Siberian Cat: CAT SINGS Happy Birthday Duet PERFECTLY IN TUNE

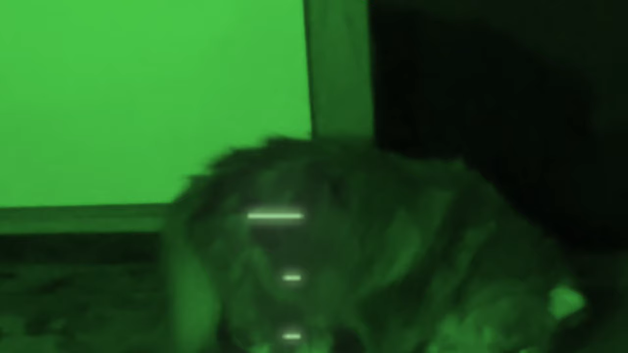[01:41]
Well, somebody found the cupcake. Sounds like somebody likes the cupcake.